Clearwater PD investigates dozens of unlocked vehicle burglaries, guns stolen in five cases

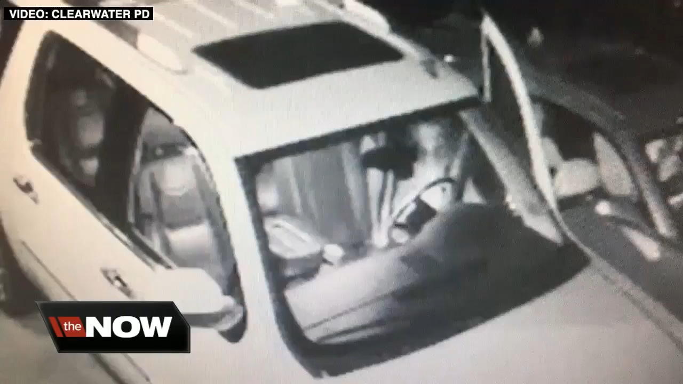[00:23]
ABC Action News obtaining this video showing a group of teens going through the middle console of a vehicle left unlocked.